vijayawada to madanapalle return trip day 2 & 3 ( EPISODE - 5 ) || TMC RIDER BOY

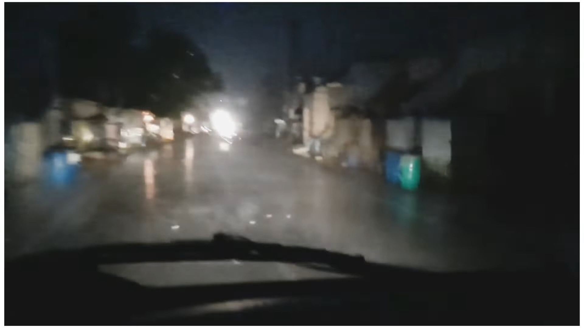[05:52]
ఉరుములు, మెరుపులు, వెనకాల ఫీడ్ మూట్లు ఎక్కడ తడిసిపోతాయో అని భయం అయితే ఉంది. ఇప్పుడు మళ్ళీ పెట్రోల్ బంక్ దగ్గర అయితే ఆగి ఎక్కడో చోట మేమైతే ఇంకో పట్ట ఉన్నది రబ్బర్ పట్ట అదైతే వేయాలి
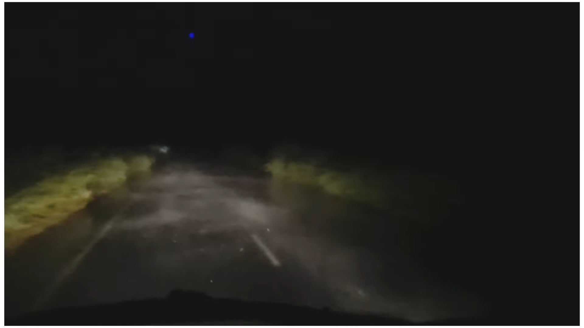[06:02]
అసలుకి ఏం కనపడడం లేదు మధ్యలో కొన్ని చోట్ల అయితే వడగండ్లు కూడా పడ్డాయి టప టప టప అని సౌండ్ చూడండి మీరే ఏం మాకైతే క్లారిటీగా ఏం కనపడలేదు